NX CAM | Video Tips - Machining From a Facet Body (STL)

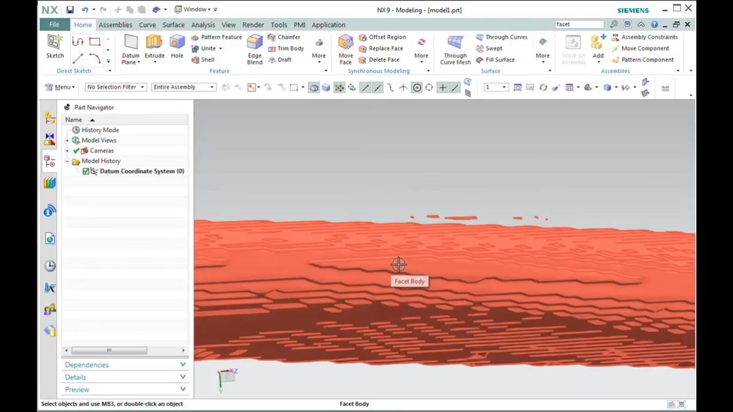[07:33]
Because those show up as members of this single facet body, we're going to need to get rid of those before this is going to be valid for machining.
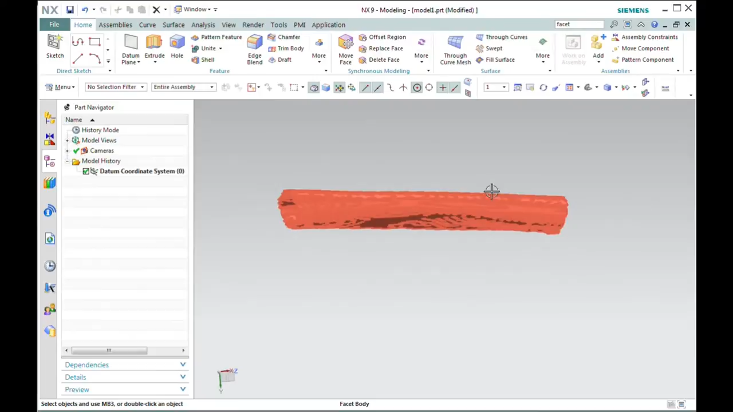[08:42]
If this is going to be valid for machining, it will have to be a closed facet body, and this one is not right now.
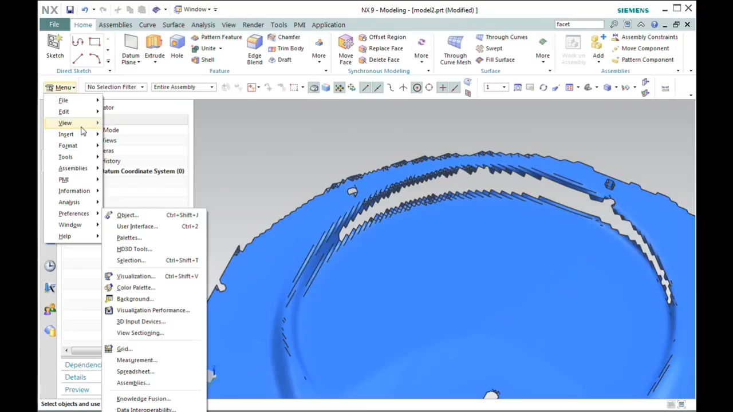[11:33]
I'll keep the tangent-based smoothness on.
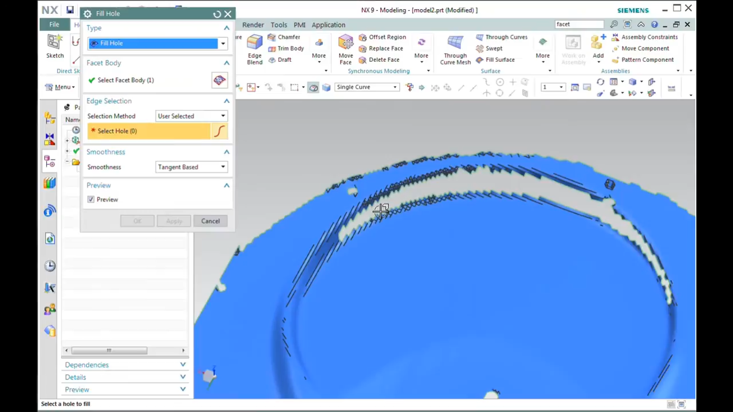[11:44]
It does a nice job of filling that in.
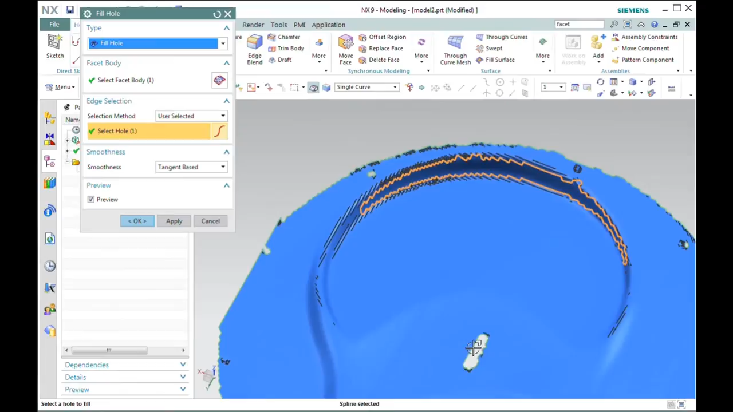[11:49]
I'll select this hole at the same time.
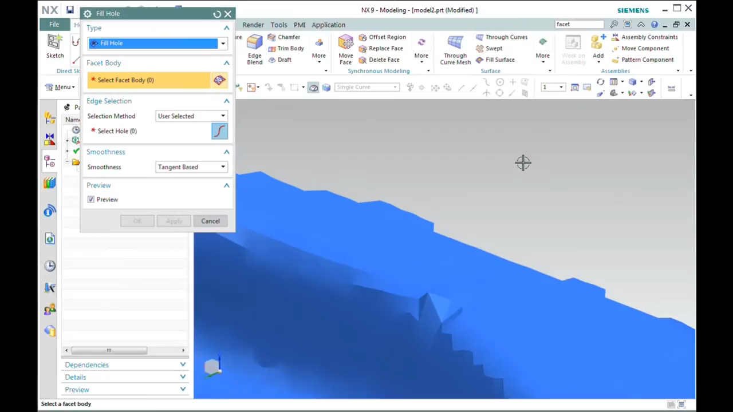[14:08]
So that's a very quick way of removing those bad facets and replacing them.